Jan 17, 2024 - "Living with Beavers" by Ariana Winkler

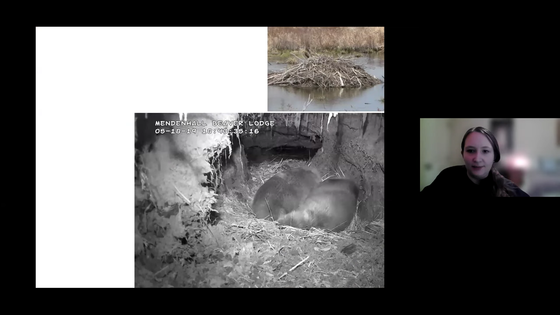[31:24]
Um, this is a photo from Juan Beaver Lodge. Um, they're a family group. So, um, they, uh, will have, um, kits every year.